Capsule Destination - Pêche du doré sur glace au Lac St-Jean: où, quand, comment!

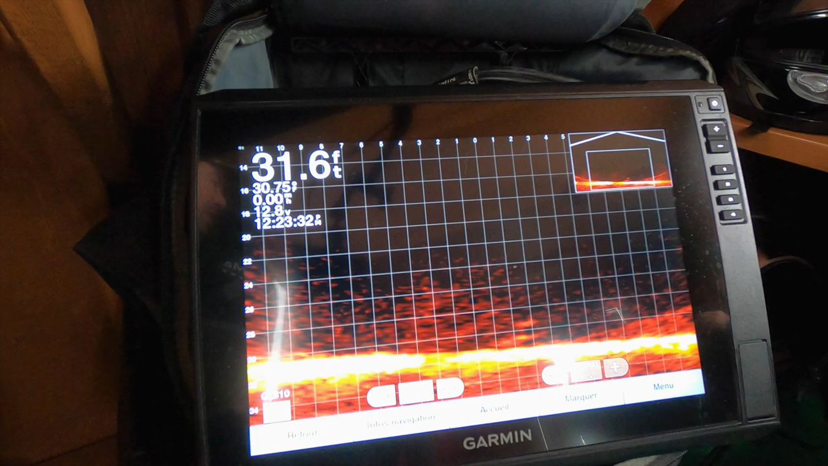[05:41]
On screen: depth 31.6 ft
Tout le matériel de pêche est inclus aussi. On a des sonores Garmin avec les panoptiques dans les cabanes, les brimbales.